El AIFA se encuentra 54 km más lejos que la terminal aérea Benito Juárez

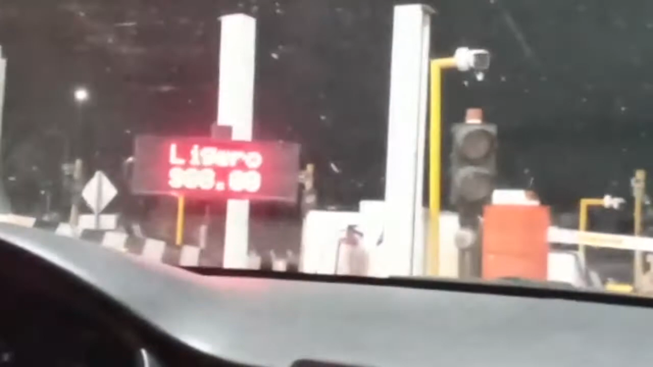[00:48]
la de San Martín y la del Arco, que suman 294 pesos,
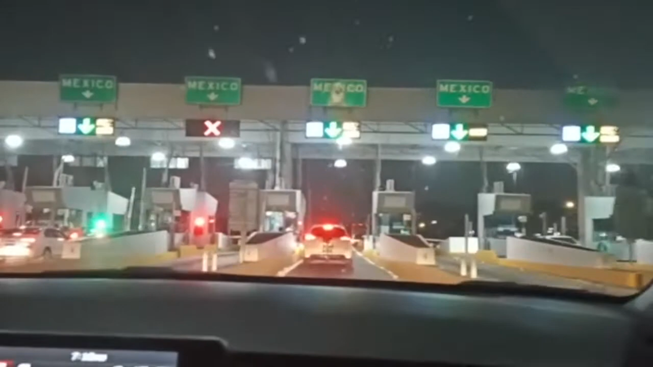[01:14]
La carretera, venimos sobre la México-Pachuca y tenemos que entrar a la Ciudad de México,